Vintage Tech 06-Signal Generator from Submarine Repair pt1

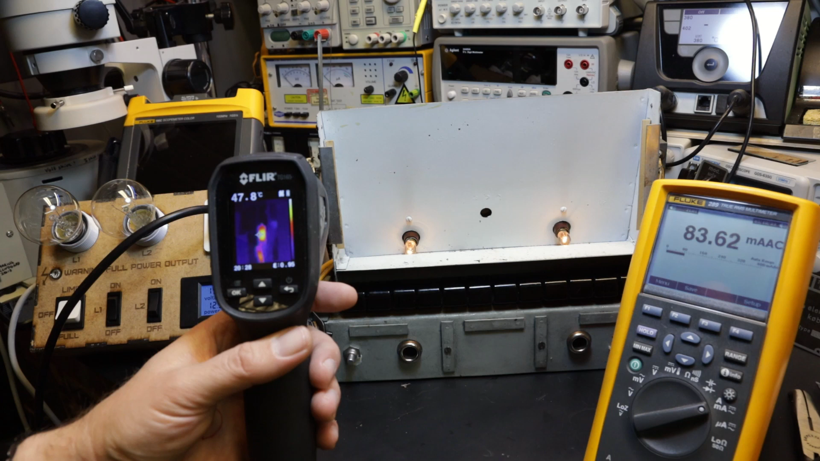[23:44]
On screen: spot 47.8°C
it's about 50 degrees c and the other one is also heating up a bit
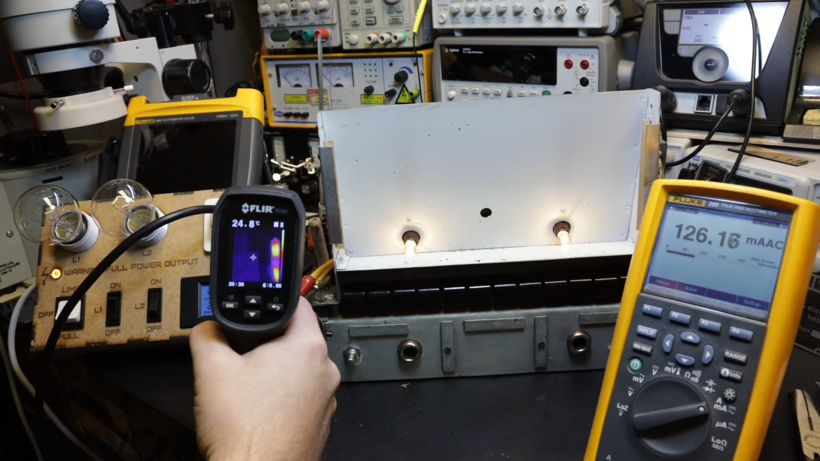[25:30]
On screen: spot 24.8°C
tube is heating up so i haven't uh touched any of the switches for the output yet